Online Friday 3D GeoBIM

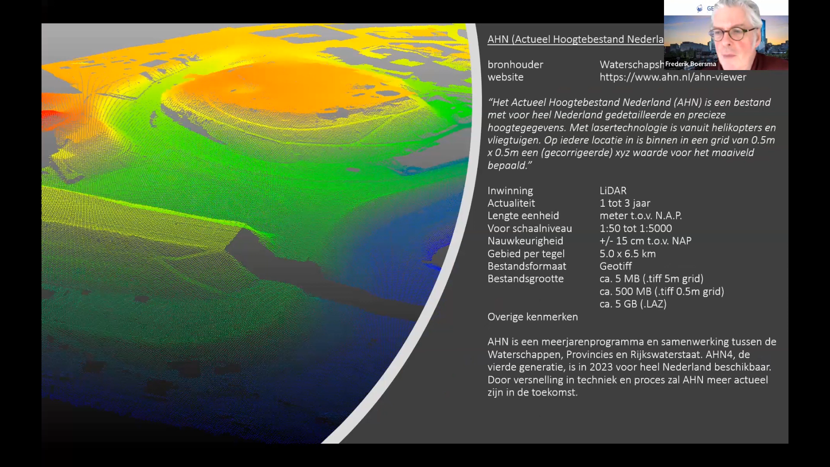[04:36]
Dus dat hebben we allemaal beschikbaar gemaakt in dit soort overzichtjes.
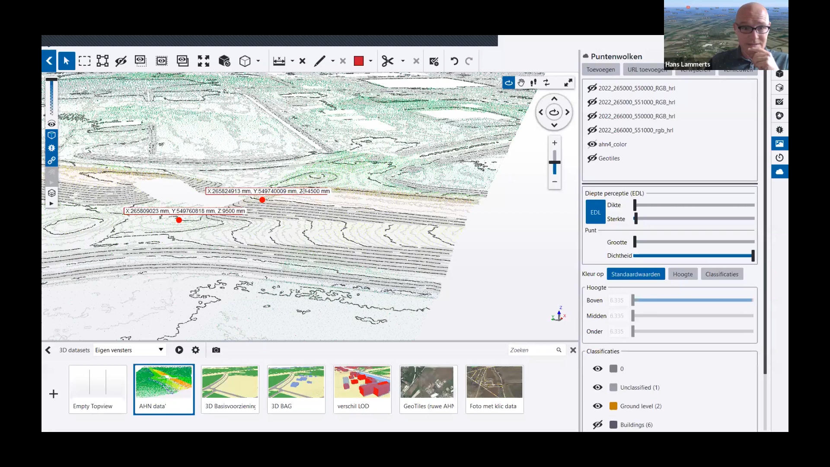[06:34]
En ja, die is gefilterd. Ja, die wordt, zullen we zeggen, behandeld. En daar komt daar een grid uit. En daar kun je contourlijnen van maken.
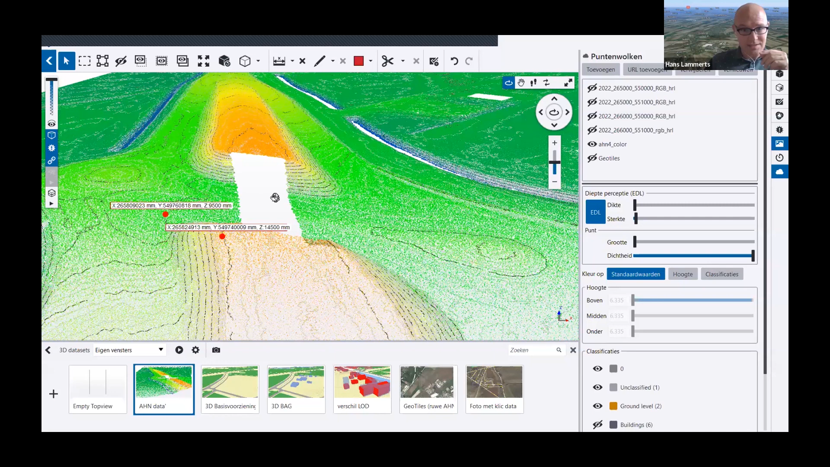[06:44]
En je kunt die ook manipuleren dat er kleurtjes uitkomen. Je kunt hem ook manipuleren dat er luchtfoto's opgedrapeerd is. Dus je kunt er allerlei best wel coole dingen mee.
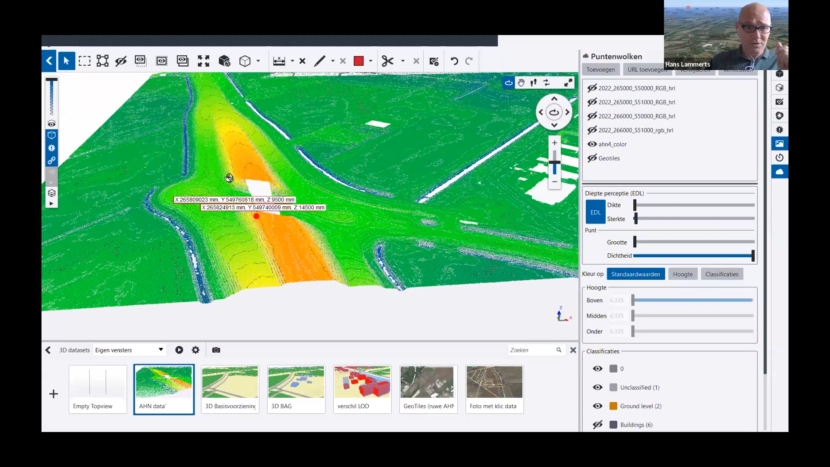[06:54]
En nou, dat geeft jouw inzicht in het maaiveld verloop. Dus ik zet de scandata uit. En je kunt hier de verschillende contourlijnen zien. De grote zwarte lijnen zijn een meter.
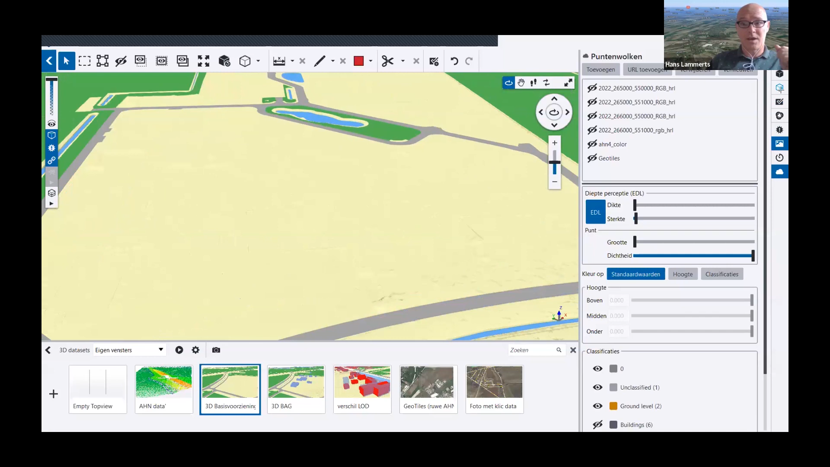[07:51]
Op basis van kleur. Dus zoals je ziet, hou ik alleen de topo over.
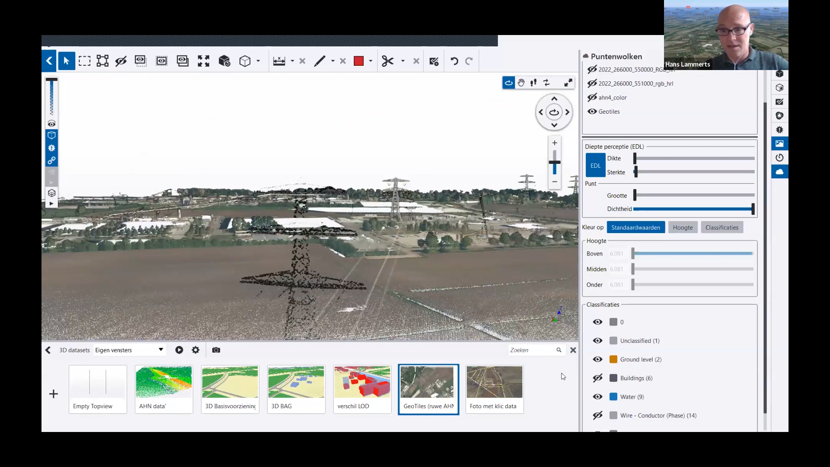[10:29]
Want je kunt ze natuurlijk ook filteren.
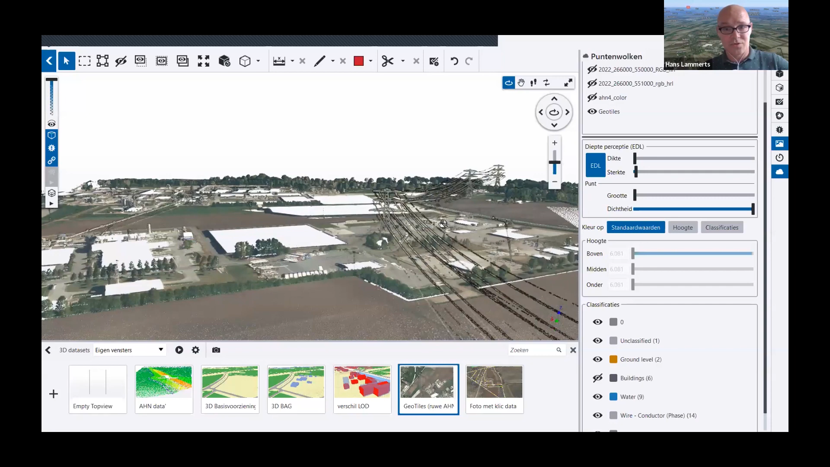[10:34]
En dan kun je bijvoorbeeld je veiligheidszonen gaan, ja, waarschijnlijk zul je ze moeten natrekken. Maar je kunt die eruit filteren.
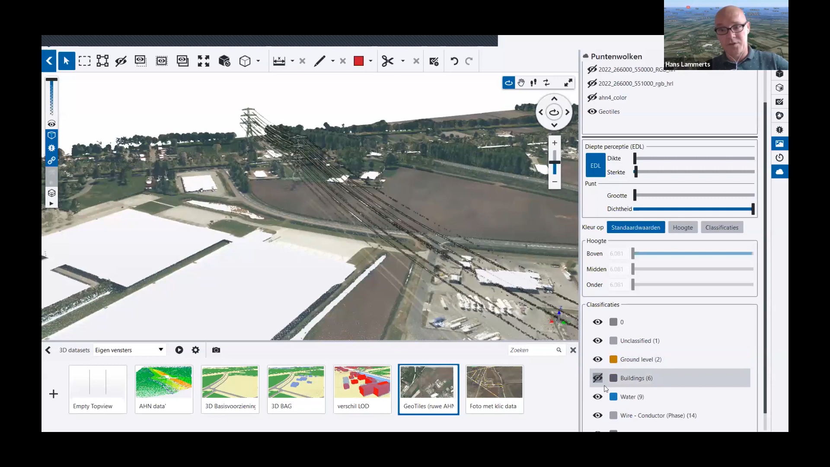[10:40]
En op die manier kun je met die geotask en de klassificatie kun je ook natuurlijk, ja, vrije dingen, vrije visuals krijgen. Dus dan zet ik bijvoorbeeld de 3D-BACH hier nu aan.
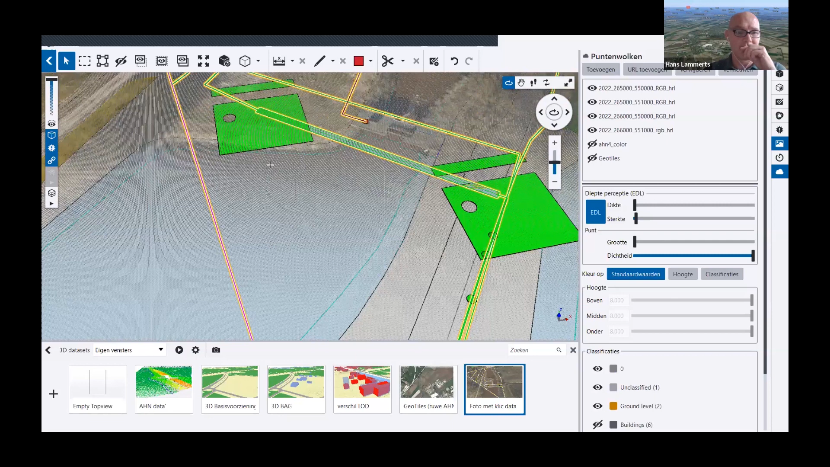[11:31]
En dat is eigenlijk een leuk modelleertrucje om van iedere pixel in je luchtfoto een puntje te maken als rastal. En ja, dat vind ik wel heel gaaf.